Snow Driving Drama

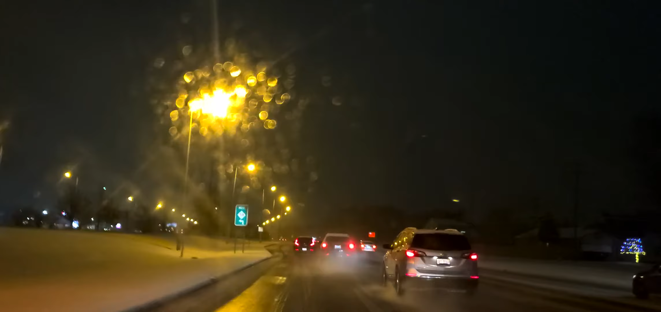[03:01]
And we don't want to be that. You see how they're kind of slushing and throwing all that stuff out there. You don't want that. You want to be as safe as possible. They're going to cut me off now. So I'm going to go ahead and get over one lane to the right.
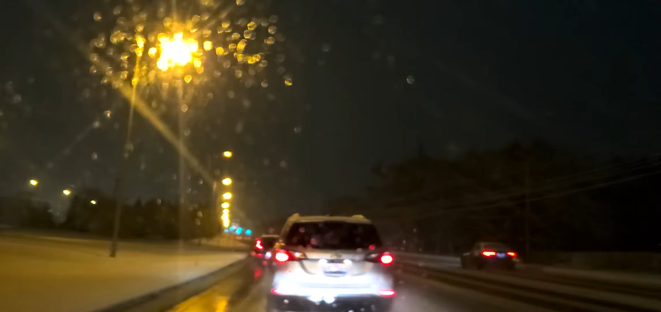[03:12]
See how people are. They just cut you off. And I'm just going to maintain speed and take my time. So you just don't know what drivers do. And I want to be smooth and safe in the groove and the road. Taking my time. And aiming high and looking ahead. These types of drives will give you some consistency. They are stressful. They do add a little bit of anxiety. But you can see that we're smooth. Trying to be smooth. Not trying to jerk the wheel.